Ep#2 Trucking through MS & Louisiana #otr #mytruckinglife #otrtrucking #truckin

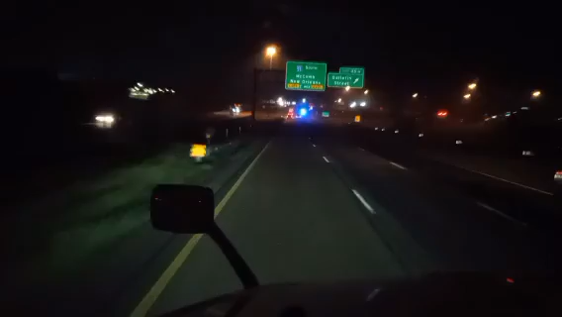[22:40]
But, anywho, all right. We don't get through to action, folks. Yeah, you can see the cops here rolling along up here with his It's like running lights. He's got his blue lights on like running lights. Oh, Lord.
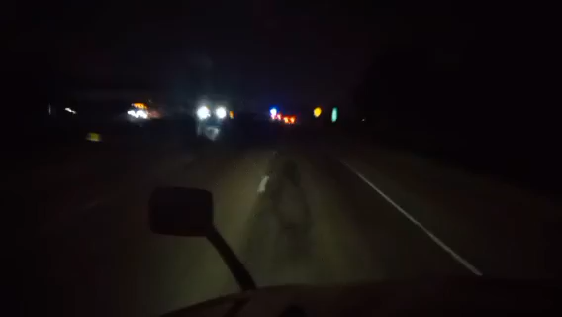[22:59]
I'll be glad when they get there fixing all this. Yeah, buddy. Anywho. Yep. We're coming out to the other side of Jackson now. We got about another five miles of this bladder busting bulbs.